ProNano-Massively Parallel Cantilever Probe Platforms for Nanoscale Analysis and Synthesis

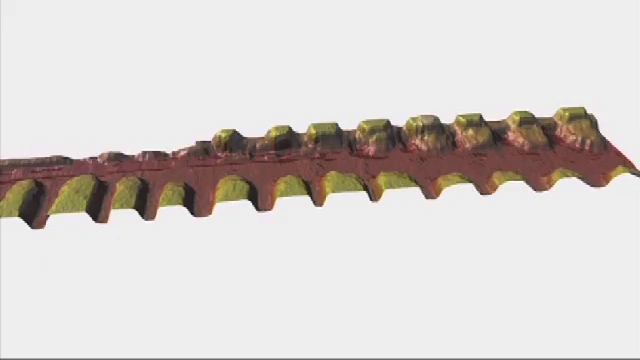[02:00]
By penetrating the realm of the infinitely small, a smooth surface like this silicon wafer suddenly looks like a mountain range.